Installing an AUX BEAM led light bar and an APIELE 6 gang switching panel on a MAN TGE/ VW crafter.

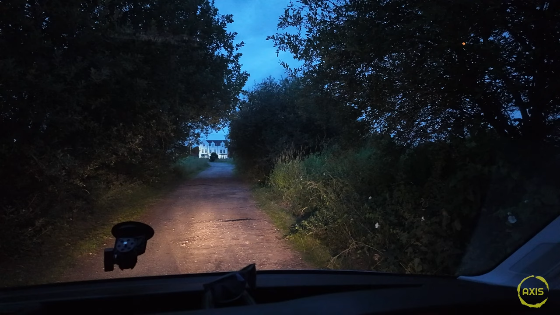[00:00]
let's try the big ones from cab oh my god they are bright as anything